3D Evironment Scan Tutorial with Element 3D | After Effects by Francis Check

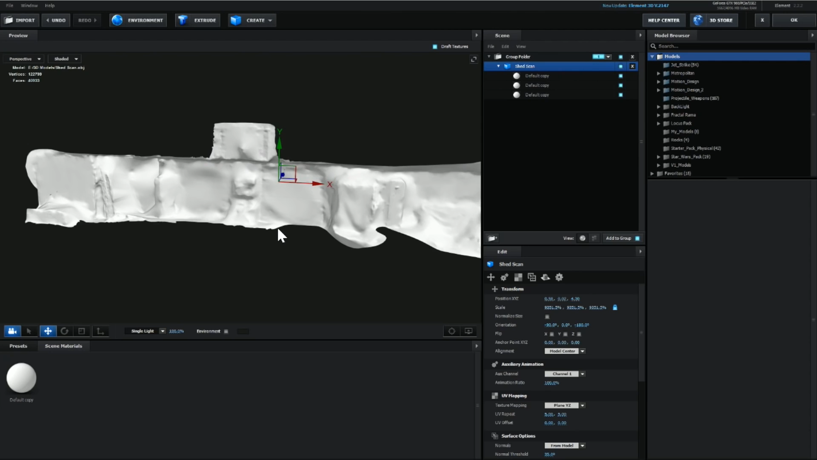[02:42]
This is just from taking those pictures. So, basically what I did is when I took the pictures, I just took them all the way across.
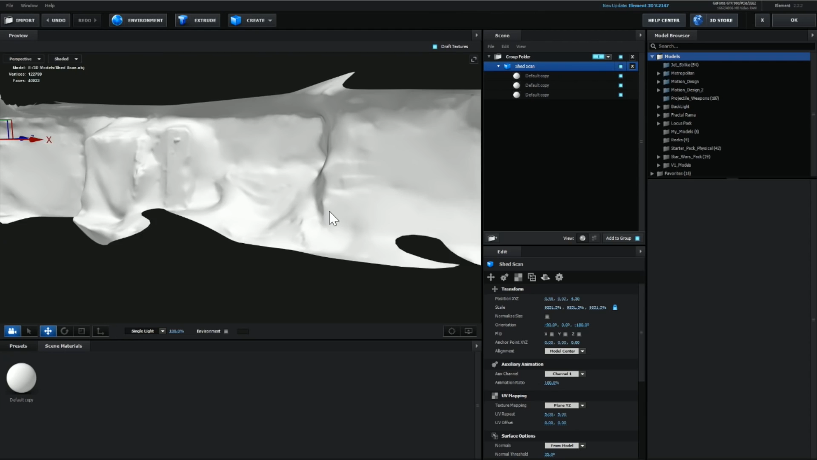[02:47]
And it converts it into this 3D model.
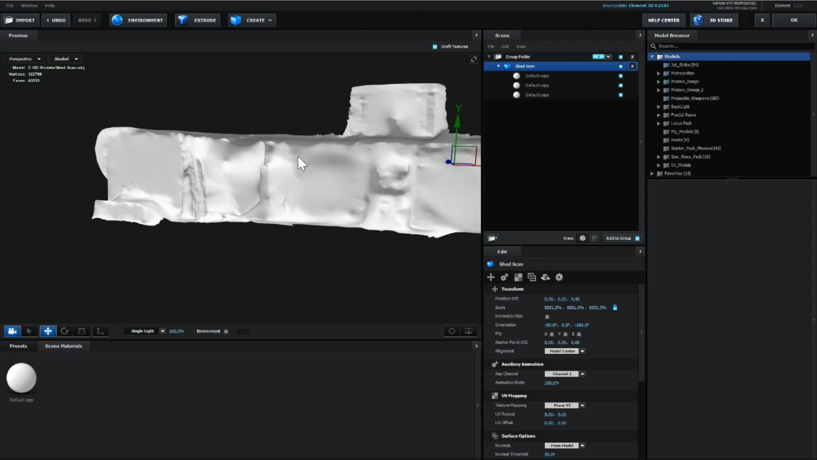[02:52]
This is actually a poor example. Usually it turns out better. All right. So, once you have your model loaded up into element, let's go ahead and hit okay.
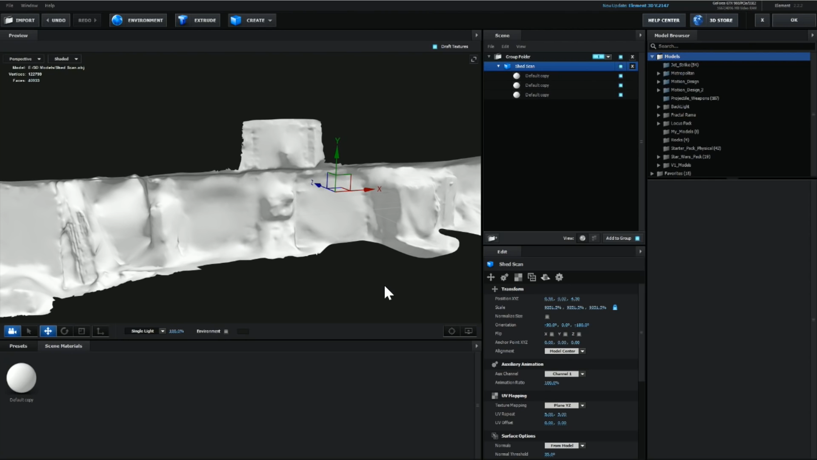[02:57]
And now you'll see your model is floating inside of the ground.
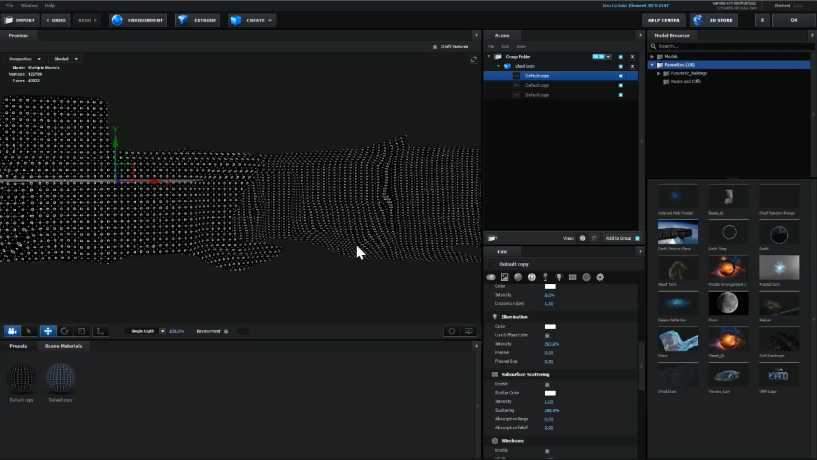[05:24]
So, now you can actually see this texture sort of mapped on to this 3D model. So, that's exactly what we want. So, let's go ahead and click OK.